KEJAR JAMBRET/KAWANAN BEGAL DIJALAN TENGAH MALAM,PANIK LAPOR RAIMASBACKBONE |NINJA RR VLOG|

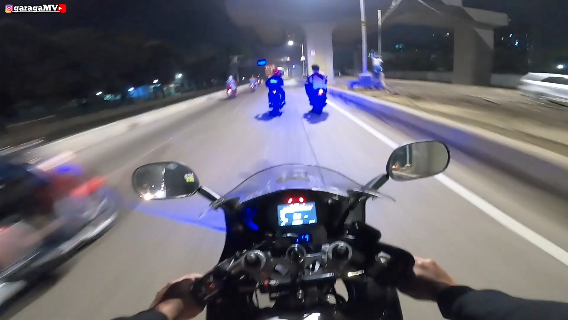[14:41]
Nah, ayo gue pengen tahu. Udah pada gelisah aja tuh. Soalnya gue dulu pernah ada yang begitu tuh, Satria Matic dihalangin gitu pada kebut-kebut abis ngejambret.